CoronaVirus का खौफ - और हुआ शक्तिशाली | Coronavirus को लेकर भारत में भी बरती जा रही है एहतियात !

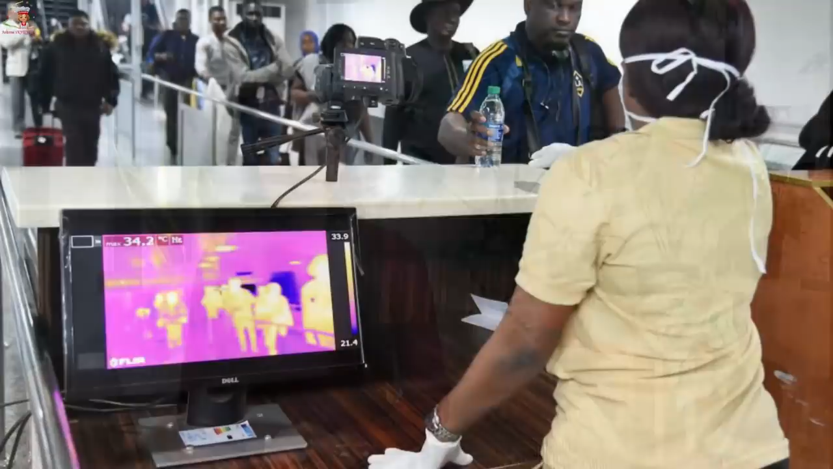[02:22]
पे thermal screening की जा रही है और test pass होने के बाद ही इंडिया में